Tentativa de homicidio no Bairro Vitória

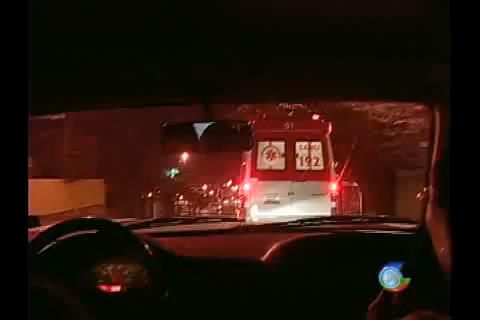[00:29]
Edivaldo Souza, noite de sexta-feira nós estamos acompanhando a viatura 01 de serviço de atendimento móvel de urgência, o SAMU,